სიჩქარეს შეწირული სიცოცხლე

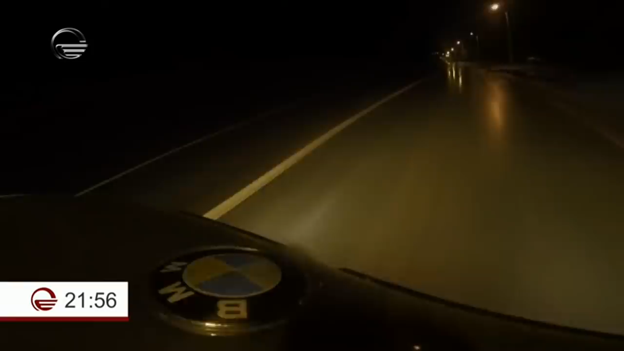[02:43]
ღამის 11 წუთებისთვის, კუსტვისკენ, ტრასაზე, სადაც გზა ნაკლებად გადატვირთულია, ავტომანქანა, რომელშიც 4 თინეიჯერი ზის, სავარაუდოდ მაღალ სიჩქარეს ანვითარებს.